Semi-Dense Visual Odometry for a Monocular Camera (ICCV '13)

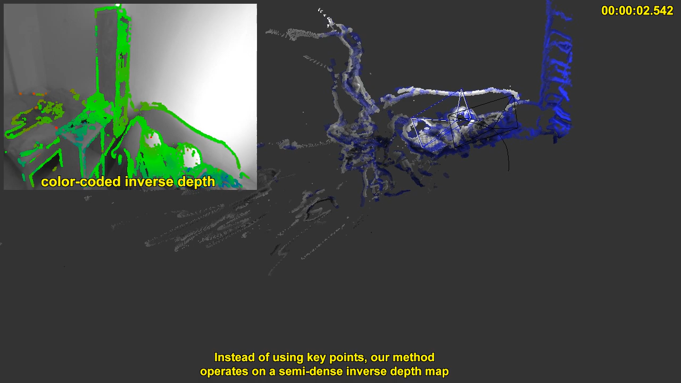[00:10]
Instead of using keypoints, our method operates on a semi-dense inverse depth map, which is a dense depth map for all image regions that carry information.
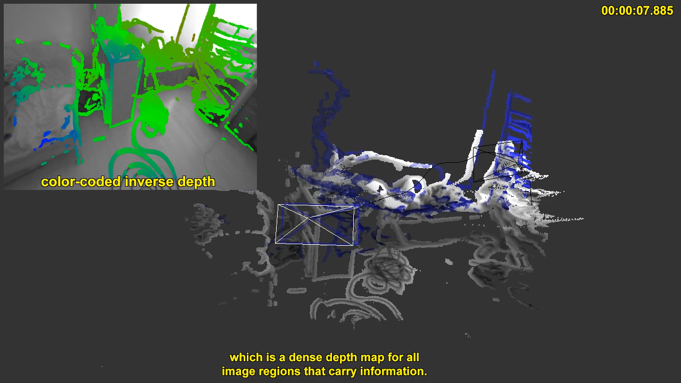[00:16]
This allows tracking through sequences with very little to no keypoints,
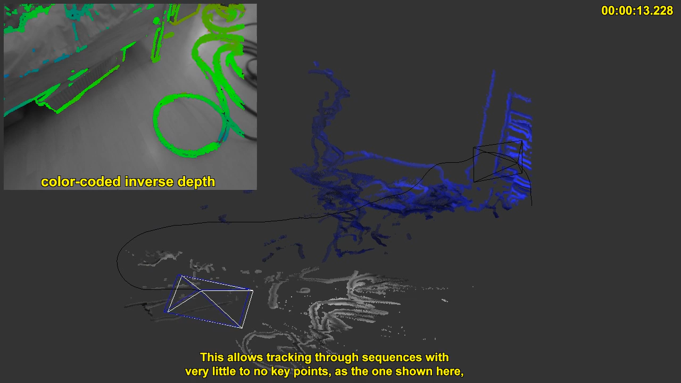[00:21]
as the one shown here, as in addition to image corners, it can also naturally exploit information along straight or curved lines in the image.
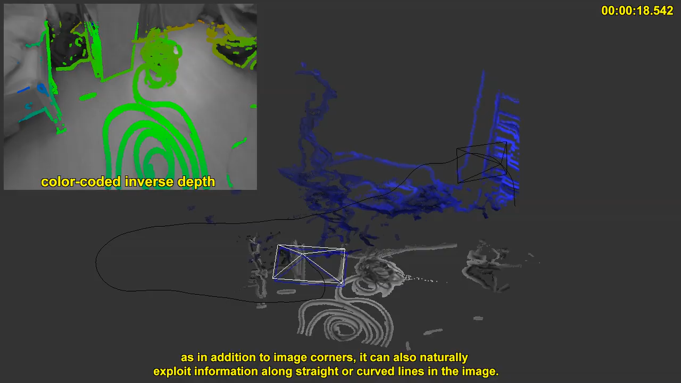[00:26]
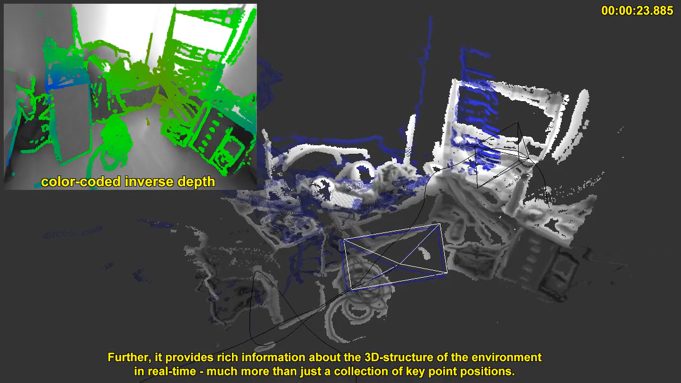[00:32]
Further, it provides rich information about the 3D structure of the environment in real-time, much more than just a collection of keypoint positions.
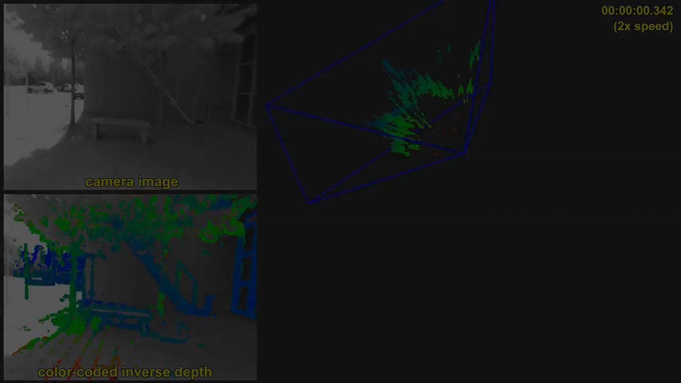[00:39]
Here you can see a long and challenging video sequence recorded outside.
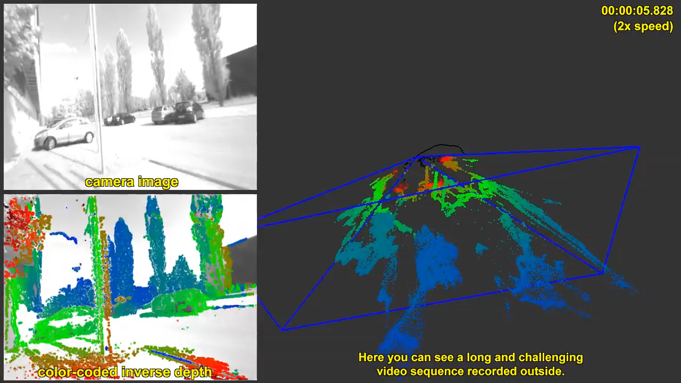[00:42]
All computations are performed in real-time on a consumer laptop, on the CPU only.
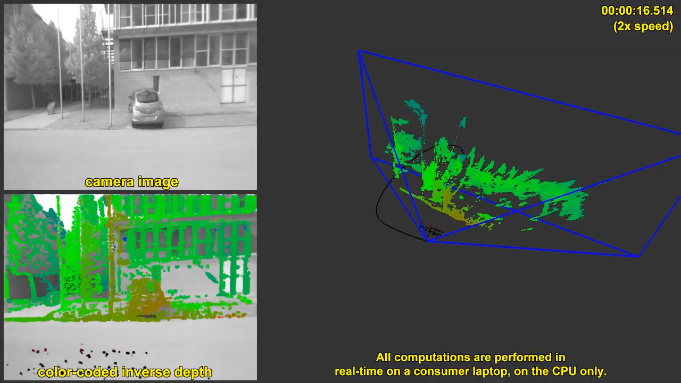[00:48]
Our method is based on a probabilistic depth map representation.
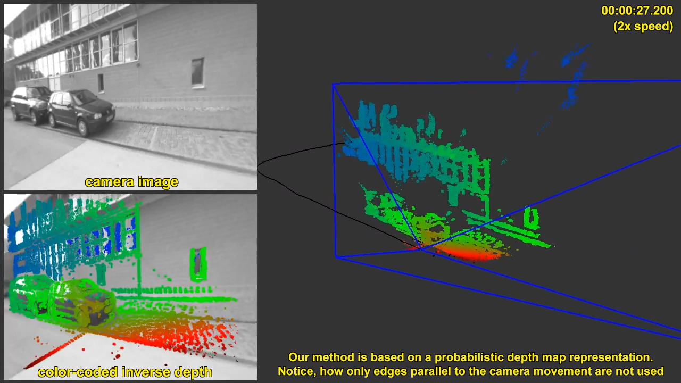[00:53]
Notice how only edges parallel to the camera movement are not used.
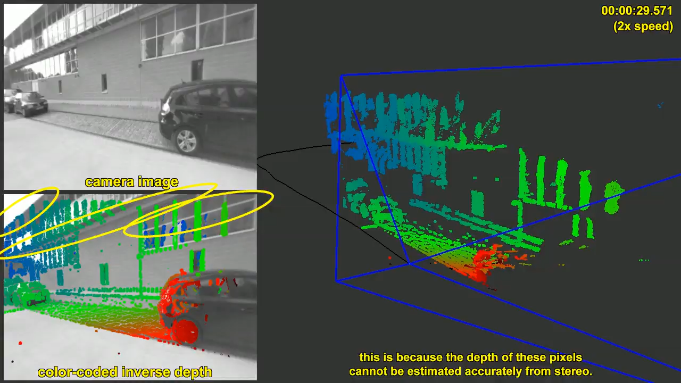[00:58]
This is because the depth of these pixels cannot be estimated accurately from stereo.
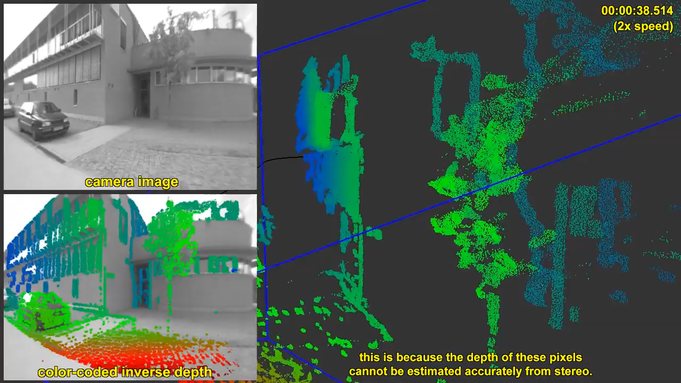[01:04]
A different reference frame is chosen for each pixel to provide sufficiently large baselines for far away image regions.
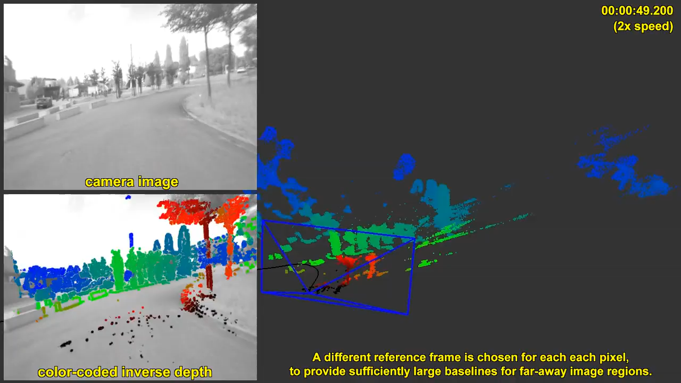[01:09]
This allows to simultaneously use geometry at very different depths.
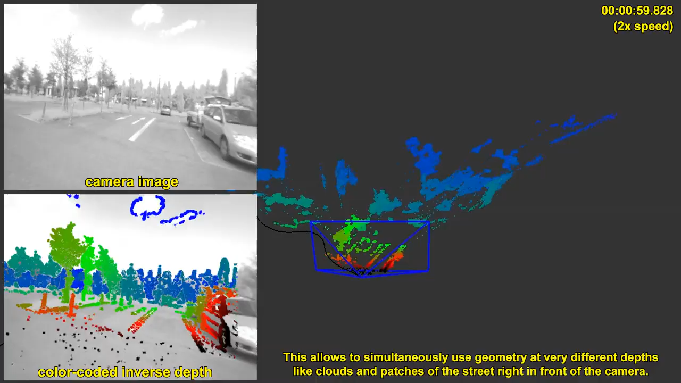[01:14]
Here for example clouds and patches of the street right in front of the camera.
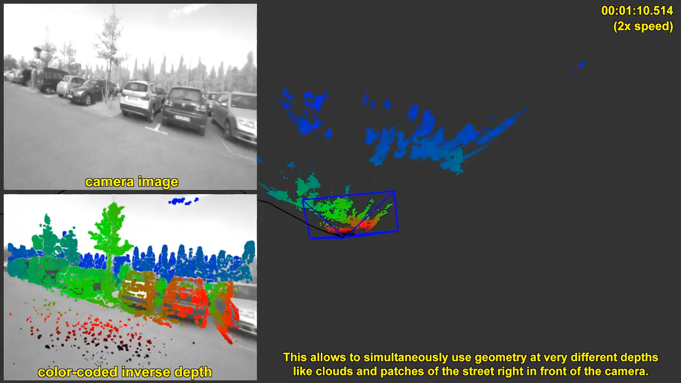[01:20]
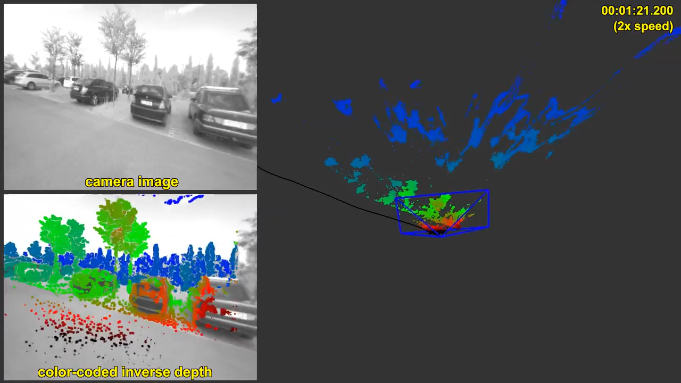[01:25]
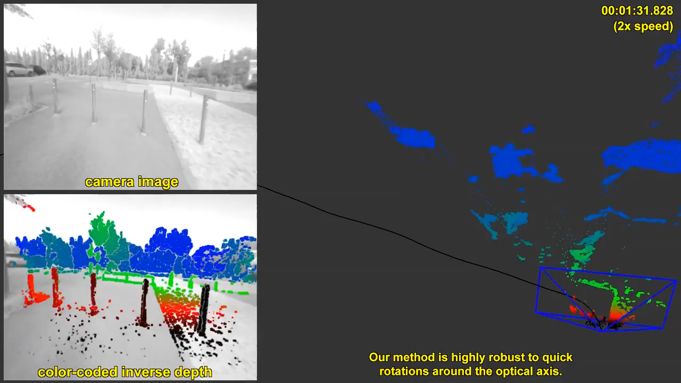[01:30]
Our method is highly robust to quick rotations around the optical axis.
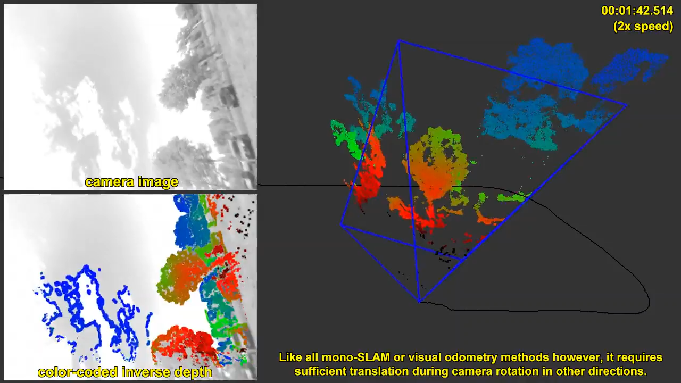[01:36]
Like all monocular SLAM or visual odometry methods however, it requires sufficient translation if the camera is rotated in other directions.
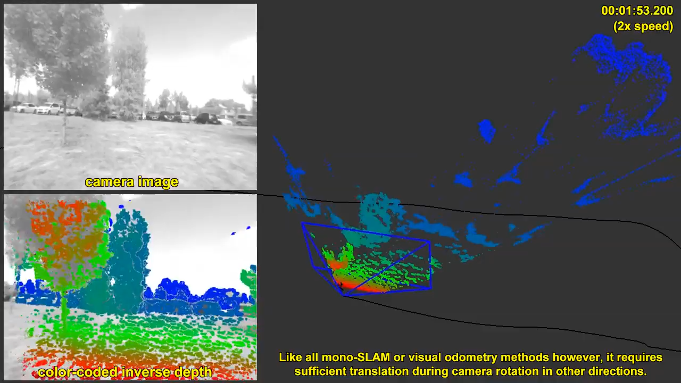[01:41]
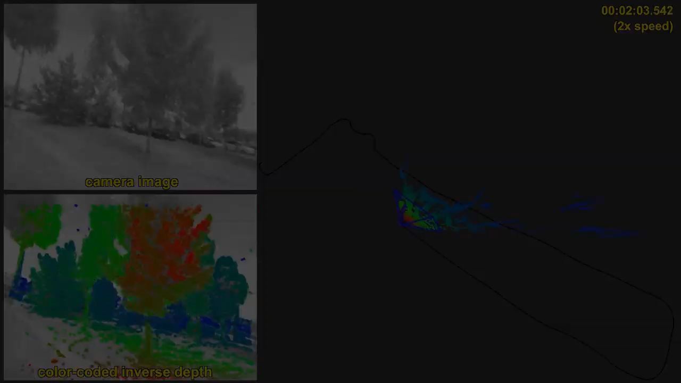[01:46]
This is another sequence containing a lot of camera rotation and objects occluding each other.
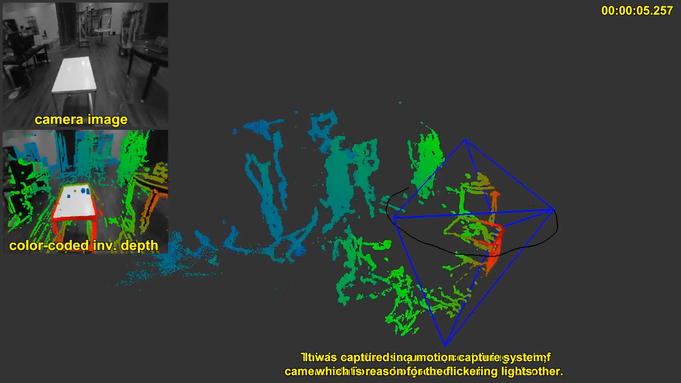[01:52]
It was captured in a motion capture system which is the reason for the flickering lights. Even though we use a simple SSD error for stereo and for tracking, our system is remarkably robust to such lightning conditions.
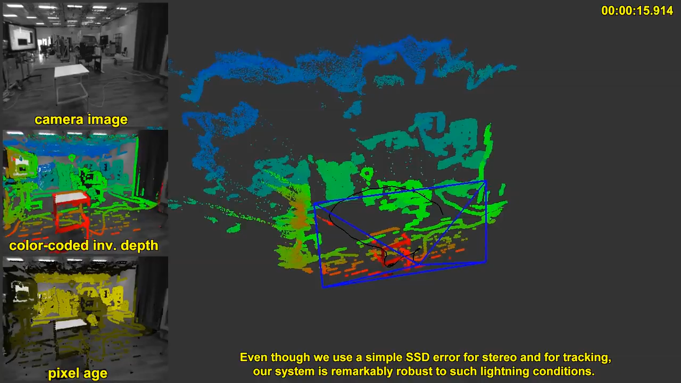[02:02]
On the bottom left you can see a visualization of the pixel's age.
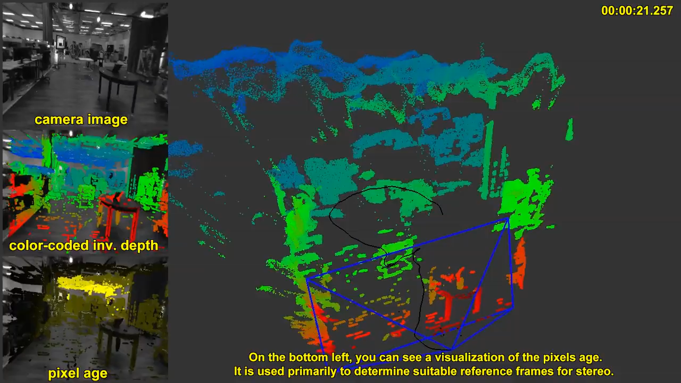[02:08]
It is used primarily to determine suitable reference frames for stereo.
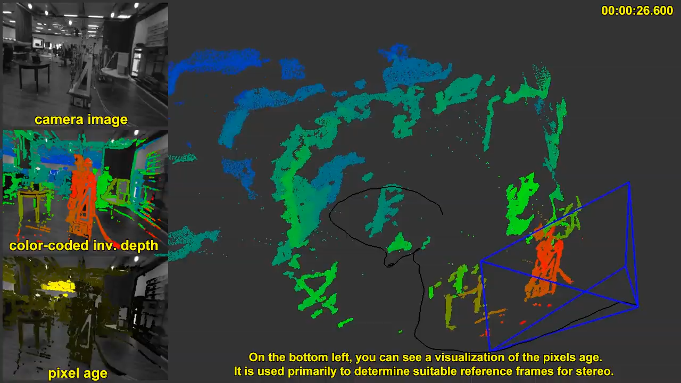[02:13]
Notice how in particular for far away image regions all frames are used, providing a sufficiently large baseline.
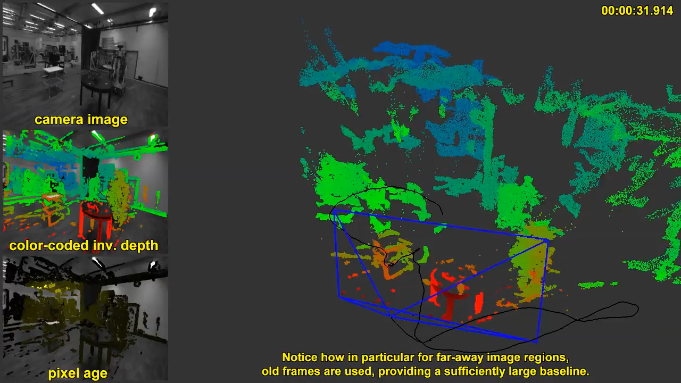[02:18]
Now you can see a visualization of the inverse depth variance, again on the bottom left.
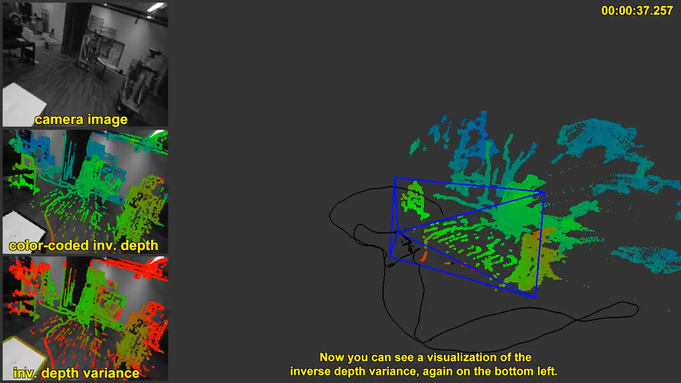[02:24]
It typically is large after pixel is initialized
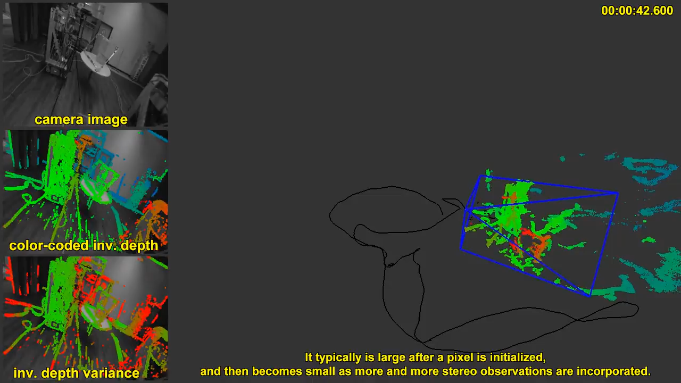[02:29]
and then becomes small as more and more stereo observations are incorporated.
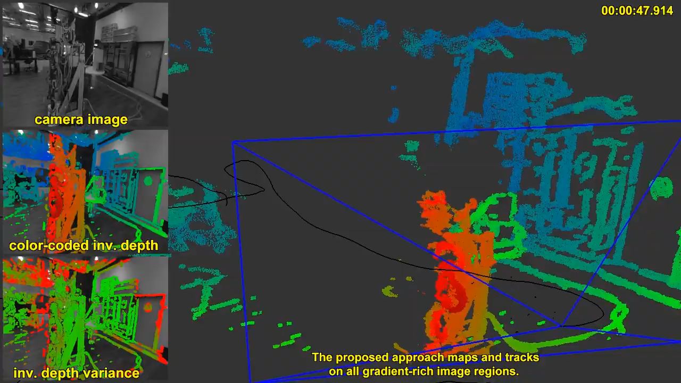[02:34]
The proposed approach maps and tracks on all gradient-rich image regions.
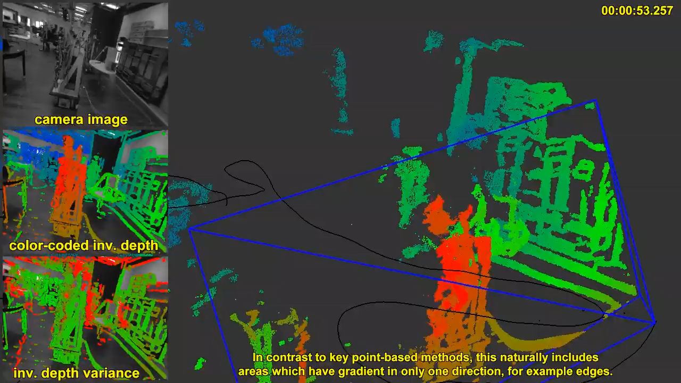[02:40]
In contrast to keypoint-based methods, this naturally includes areas which have gradient in only one direction, for example edges.